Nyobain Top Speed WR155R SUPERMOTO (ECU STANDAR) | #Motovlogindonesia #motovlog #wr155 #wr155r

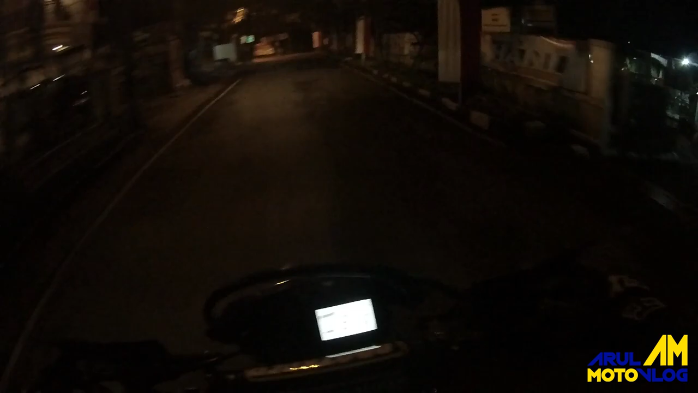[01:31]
Oh ya, jadi buat yang nanya perubahannya gimana dari trail ke supermoto, khususnya untuk tinggi. Kalau untuk tinggi sih perubahannya ya lumayan, jadi agak lebih pendek, tapi ya masih agak jinjit sedikit sih.
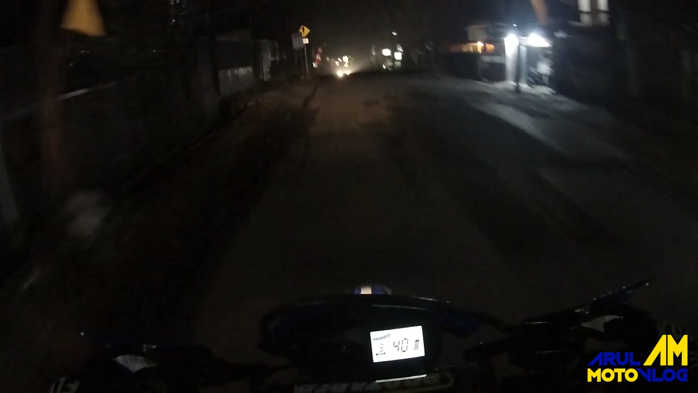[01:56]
Untuk tinggi 167 kayak saya, aduh ini orang kasih lampu jauh lagi sih, lama. Perubahan tingginya ya lumayan, agak lebih pendek. Terus untuk larinya ini pakai gear ukuran 53, dari yang tadinya standar ukuran 51, itu perubahannya di bagian ini, tarikan dia di tarikan awalnya sih.